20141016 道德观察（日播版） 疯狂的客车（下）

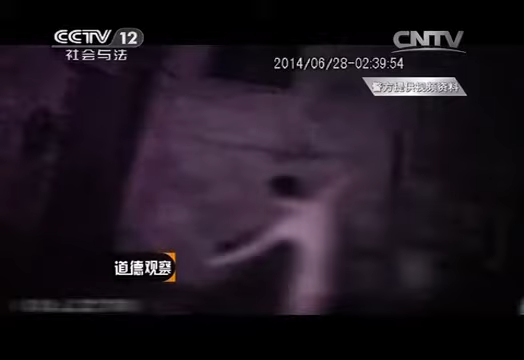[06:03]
由于犯罪嫌疑人正在洗澡并没有任何抵抗整个抓捕过程异常顺利